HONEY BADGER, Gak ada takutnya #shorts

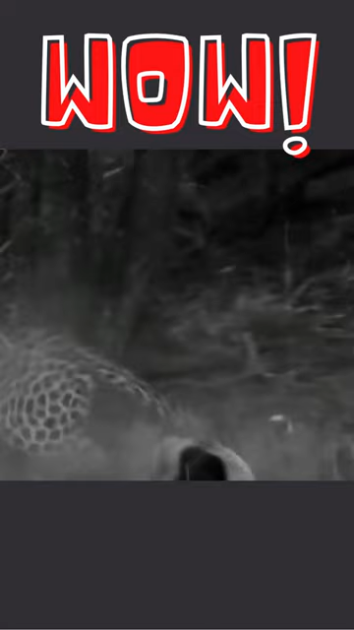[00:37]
Honey badger sangatlah agresif terutama saat ia merasa terkejut akan kehadiran predator.